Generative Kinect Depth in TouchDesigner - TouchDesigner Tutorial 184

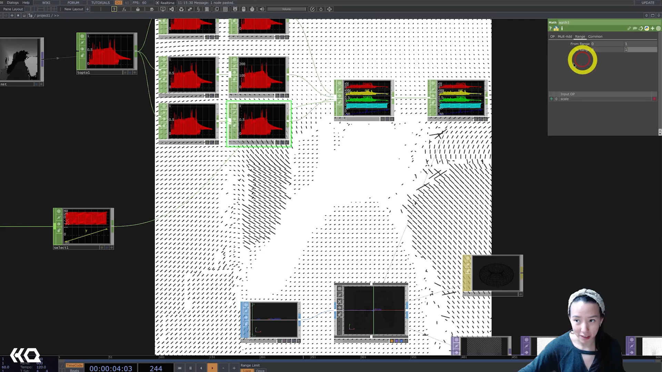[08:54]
Let's have it to be scale two. And now we're starting to see something more interesting.
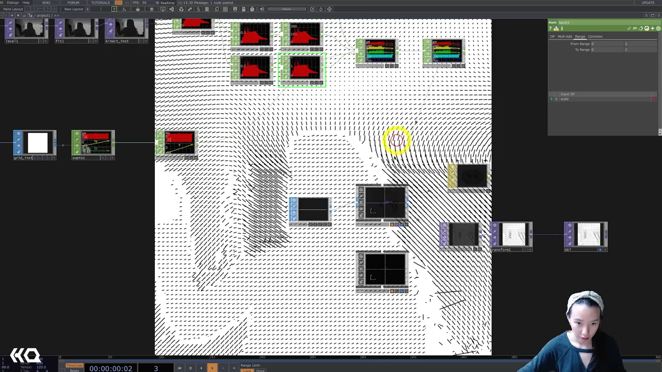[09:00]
Great.
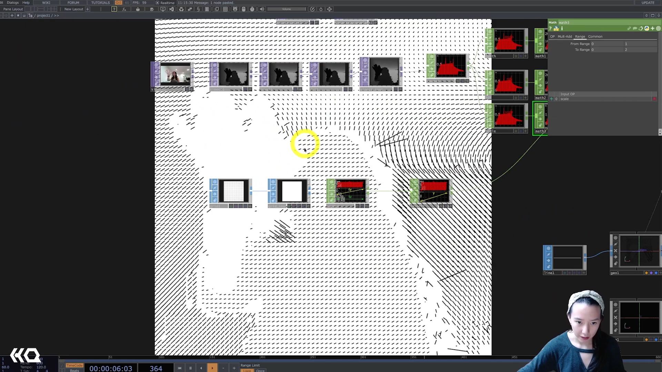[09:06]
Let's mess with this level over here.
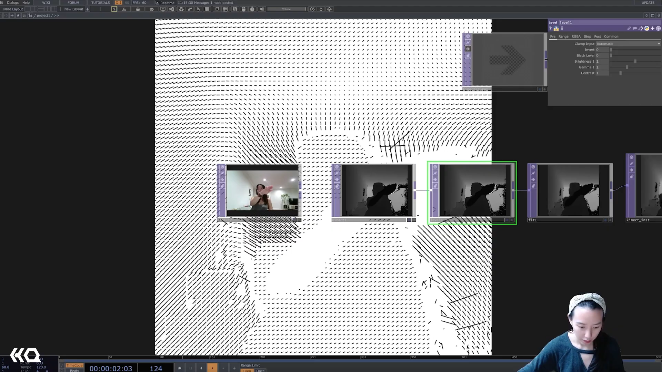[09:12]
This level we can, if you mess with the brightness and the gamma, start getting something more interesting.
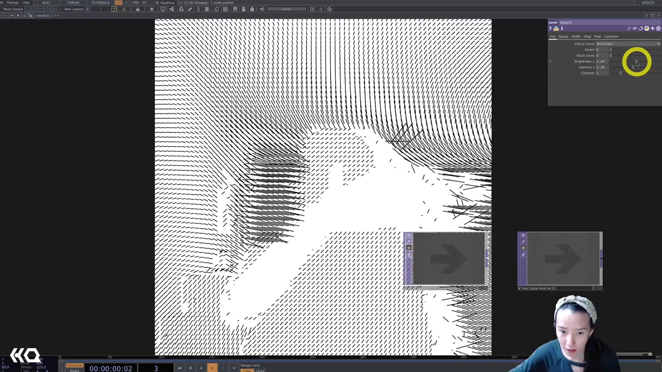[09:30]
And we can play with having the brightness to be also affected with the connect data.